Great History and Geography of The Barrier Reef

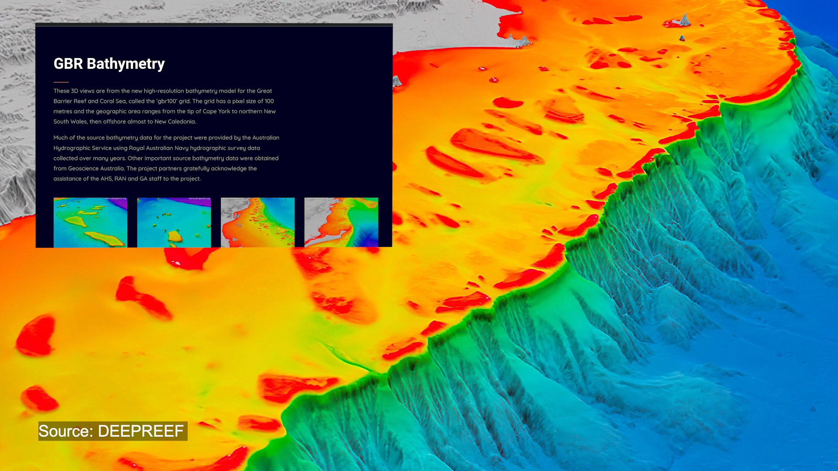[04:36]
which is run by Rob Beeman, shows the Ribbon Reefs on what we call the Continental Shelf.
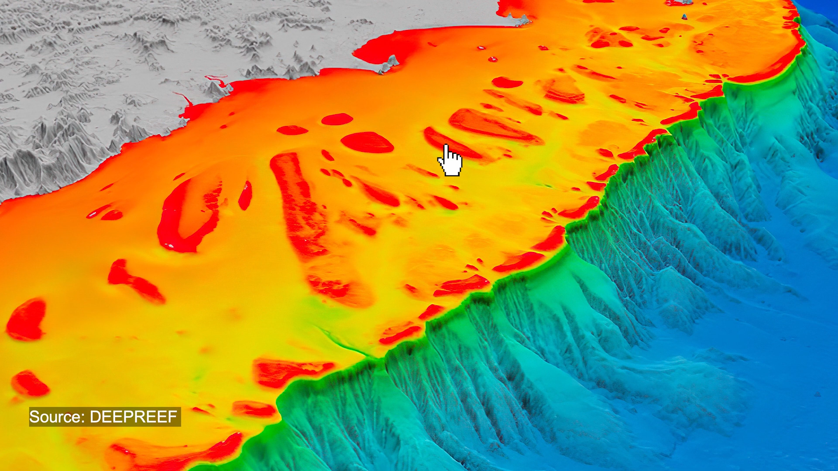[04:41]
We call it a shelf because it's a very flat area of seabed. Zero metres depth down to about 100 metres depth. And then it just falls over the cliff edge
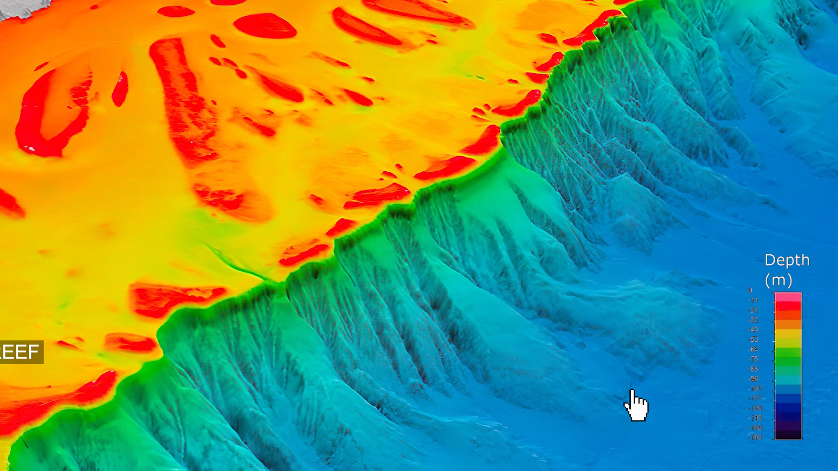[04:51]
down into well over 1,000 metres deep. These reefs, they come up to the surface, but many sit right on the edge of the cliff.
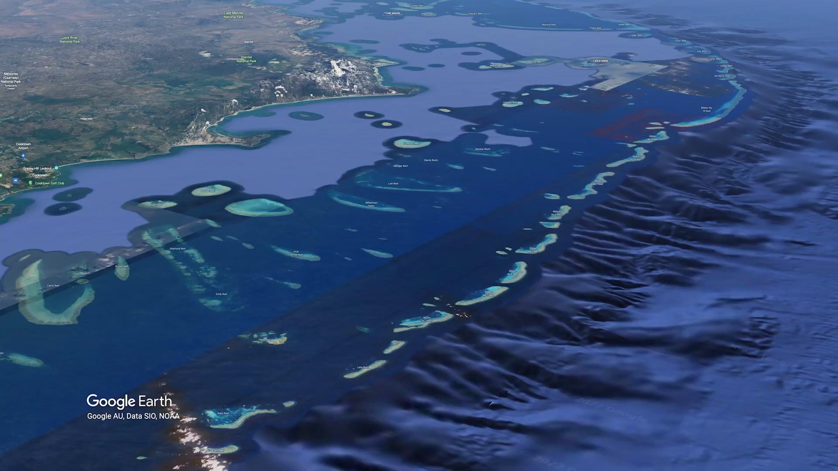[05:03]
We now need to look more closely at the reefs on the Continental Shelf, and we see they're incredible.
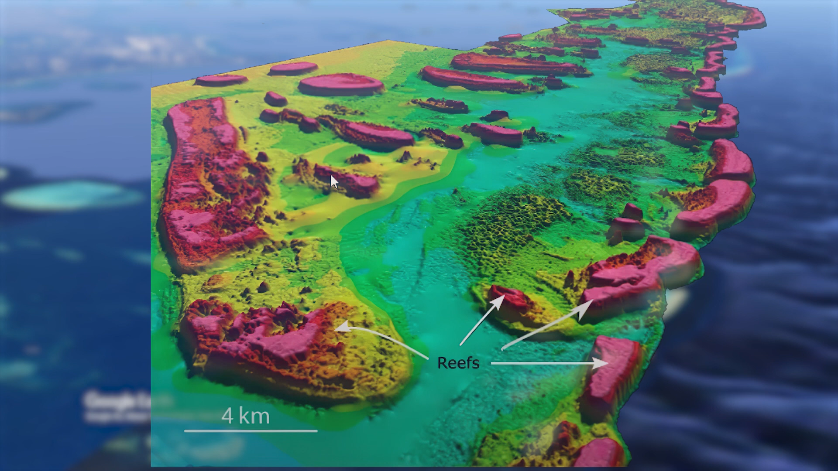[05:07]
These flat, topped hills with almost vertical sides sitting on a plain 50 to 100 metres deep.
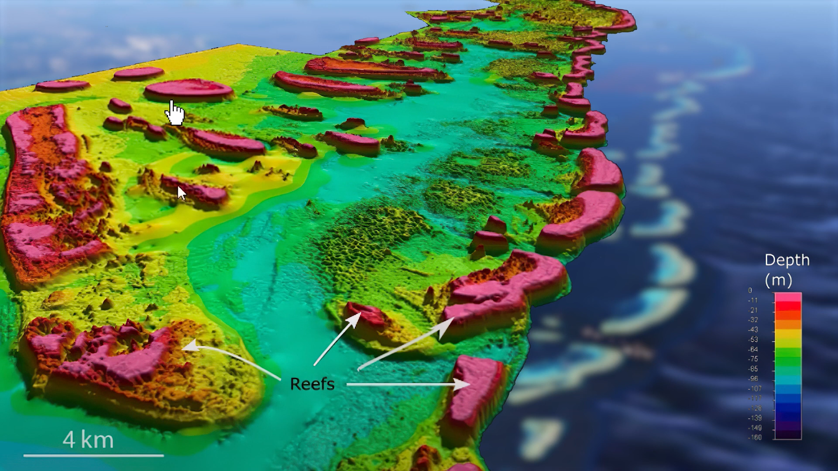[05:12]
The sides of the reef just come out of the depths, either to the surface or almost to the surface.
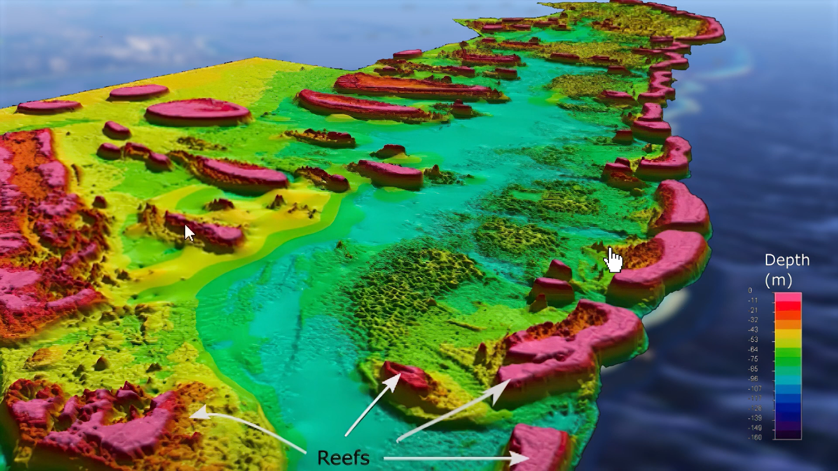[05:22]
And you can see some of the reefs haven't quite yet made it to the surface.
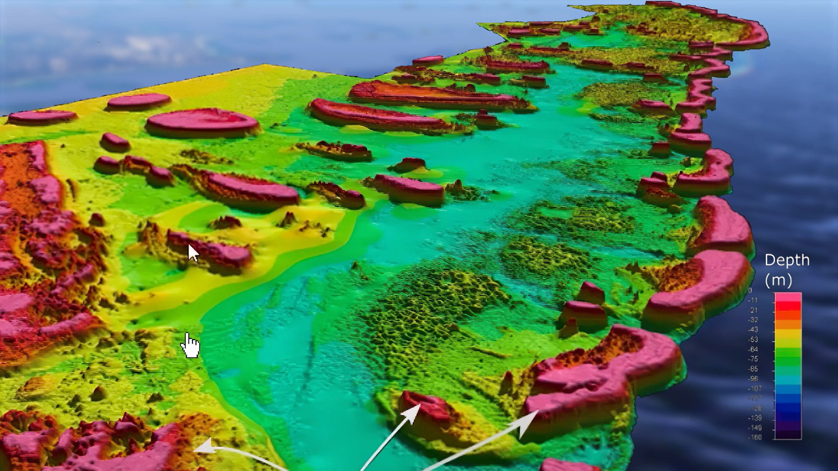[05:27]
Maybe in another couple of hundred thousand years they will get there. But how? How does the reef grow from 50 to 100 metres depth up to the surface?
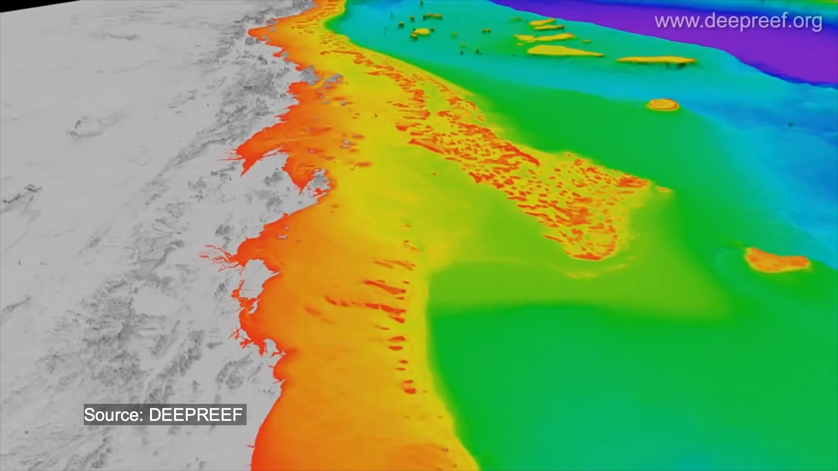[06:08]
So this brings us to the history of the Great Bower Reef, and you can see it very clearly in the geography.
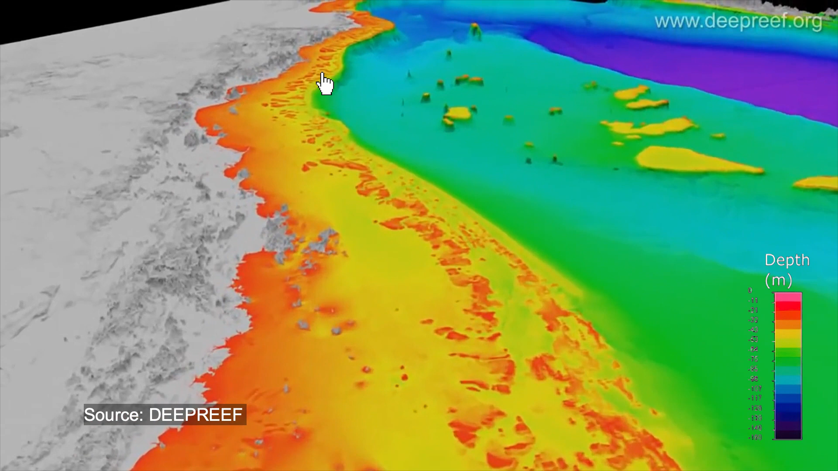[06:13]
It lives on the Continental Shelf, much of it very close to the cliff edge.
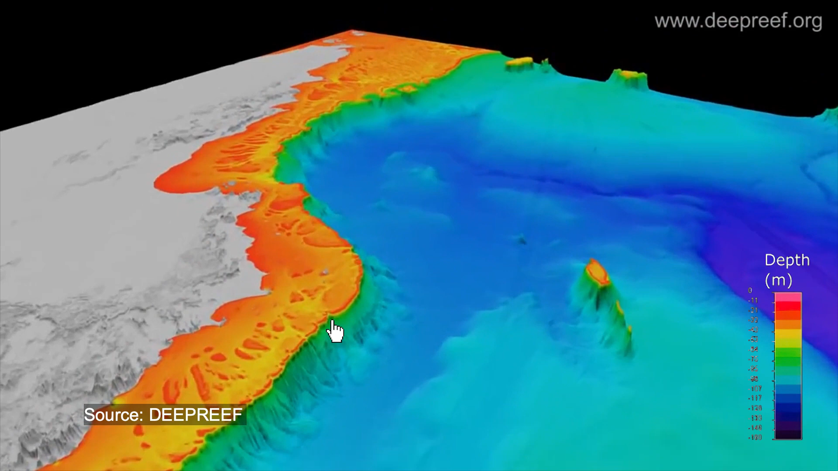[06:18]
But of course the sea level was not always at the level that it is today.
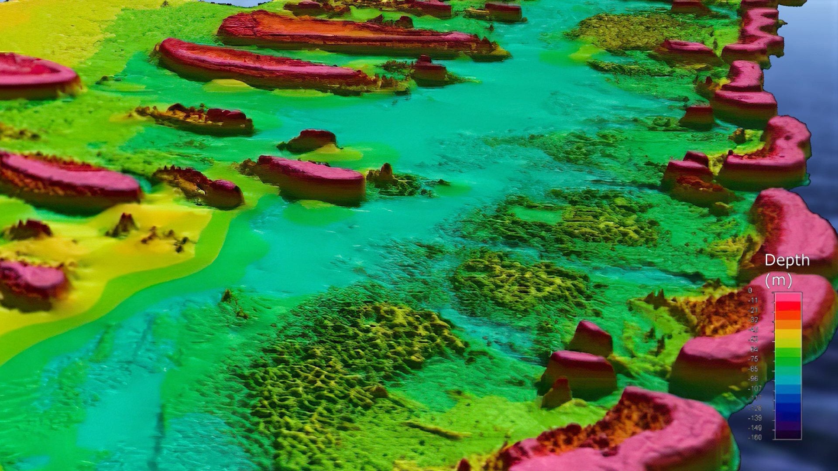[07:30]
And that's because if the sea level is 100 meters lower, this area becomes dry land. So the coral reefs become dry, flat-topped hills,
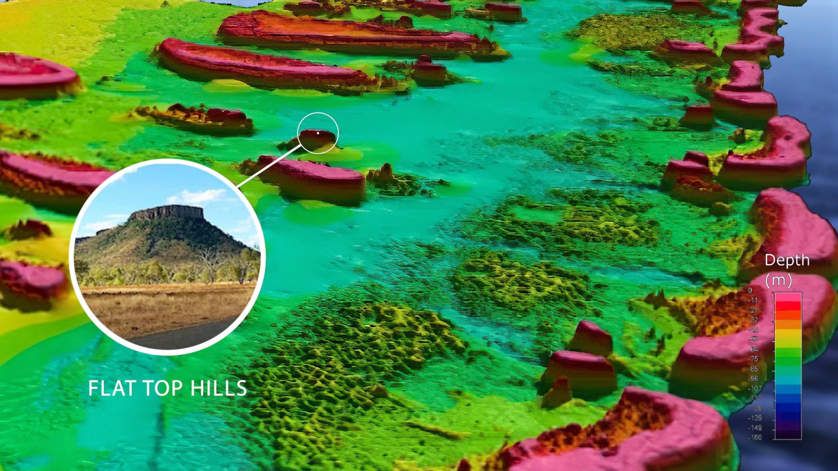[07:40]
covered in trees and grass, on this long, wide plain,
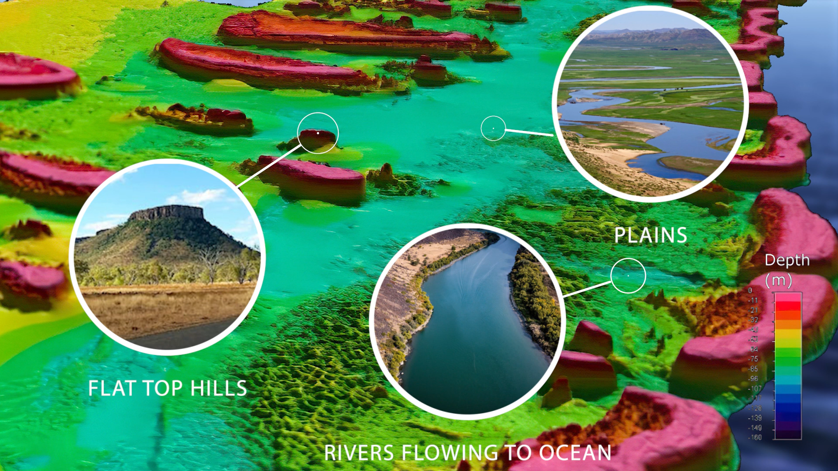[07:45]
with rivers running through them, and out into the deep ocean.
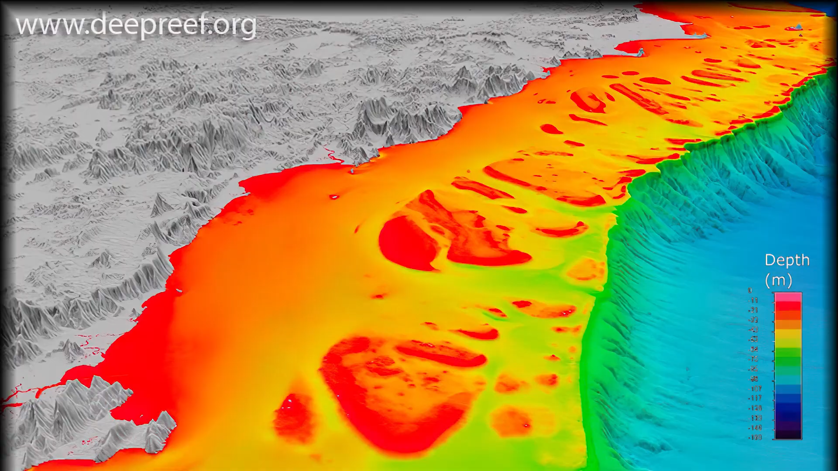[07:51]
So all this area would have been dry, and the sea edge would have been along here, what is now the edge of the continental shelf.